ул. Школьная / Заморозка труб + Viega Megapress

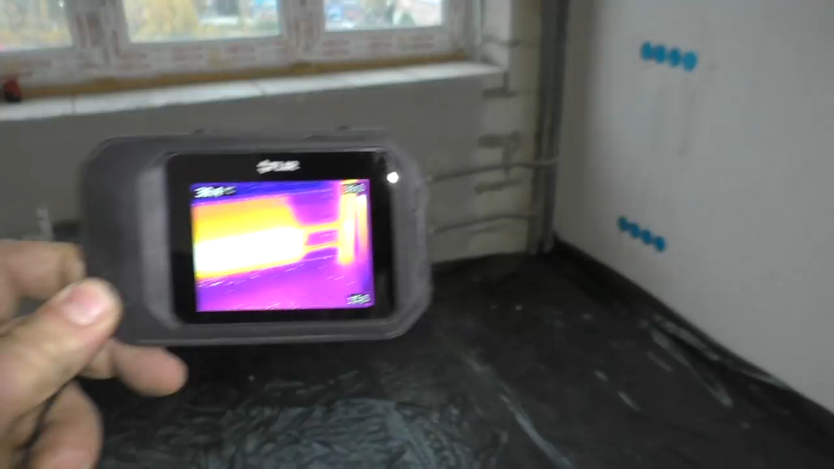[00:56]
как видите, стоячки горячие, и радиатор, то есть все функционирует, греет,
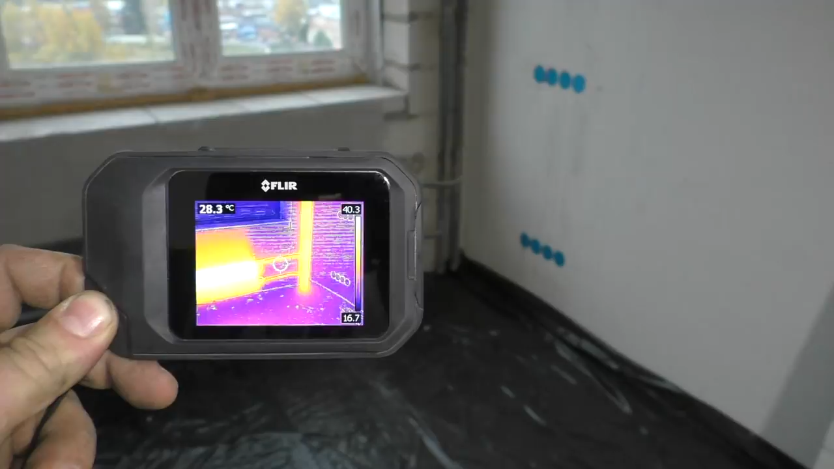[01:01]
On screen: spot 28.3°C
вот, и, к сожалению, как это часто бывает именно с начала отопительного сезона, значит, проблема с отключением стояков.
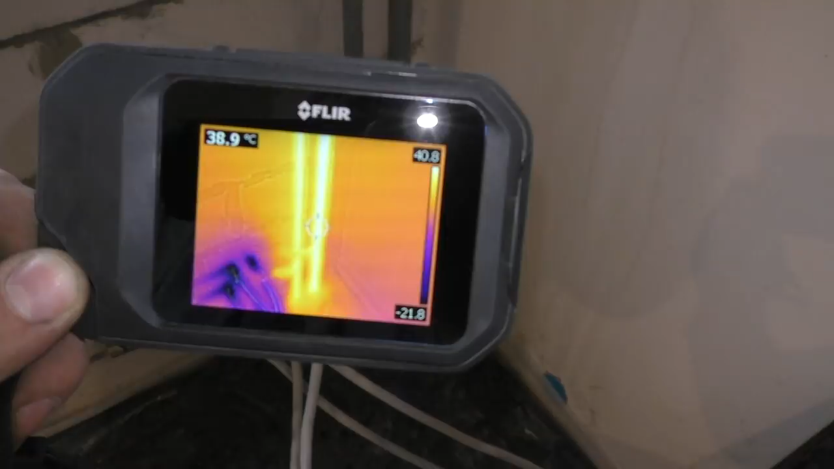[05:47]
On screen: spot 38.9°C
тут у меня есть тепловизор, как вы видите, стоячки огненные, то есть, у них функционирует горячий теплоноситель,
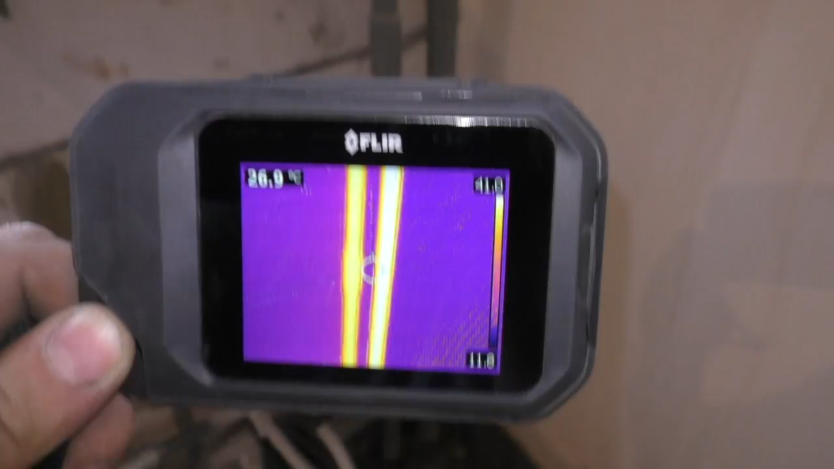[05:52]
вот, отводы, отводы заморожены, вот, видите, снег прям, и установлены временные заглушки,
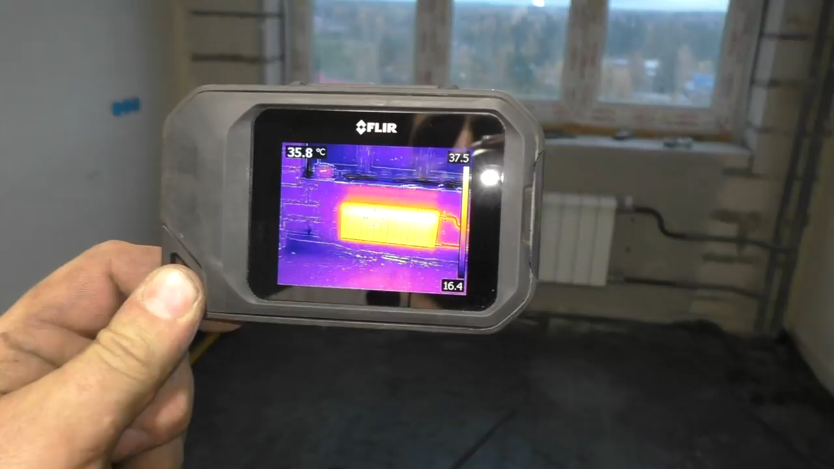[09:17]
On screen: spot 35.8°C
все работает, то есть, это действительно работа производилась в отопительный сезон,
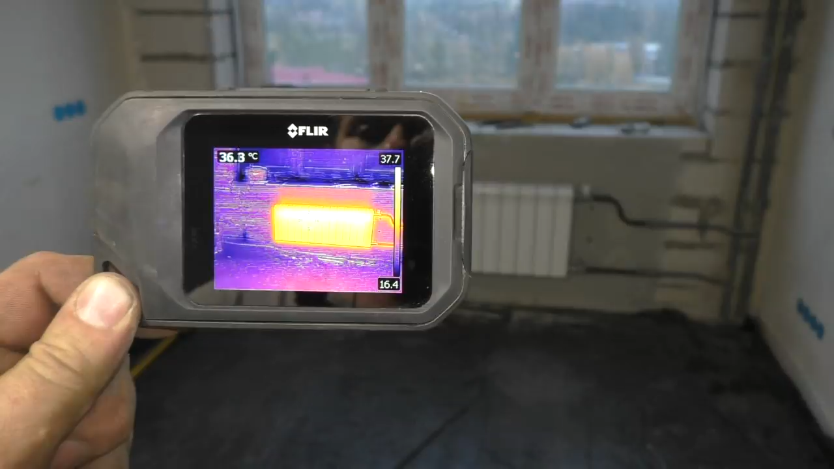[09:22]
On screen: spot 36.3°C
вот, производилась без отключения стояков, к сожалению, хоть дом и новый, ну, сначала отопительный,